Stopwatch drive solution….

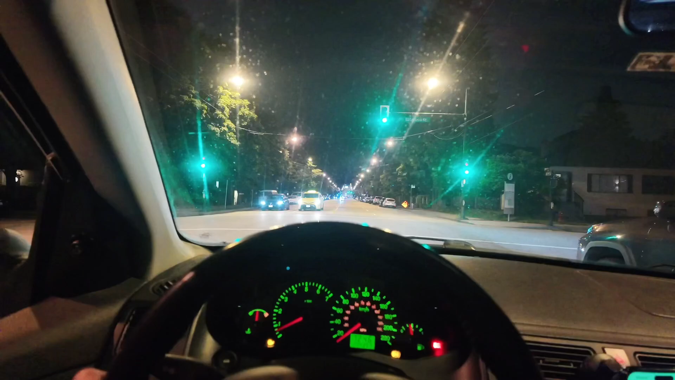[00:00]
so here we have seen green signal here is the 12th Shrood green turn number 5 Lime Minden turn on the car and the car is here 2 shift turn on the speed limit ticked the car is here is the turn on the car and the car is here so here is the turn now we have a signal for our There is a red signal for you and a small signal.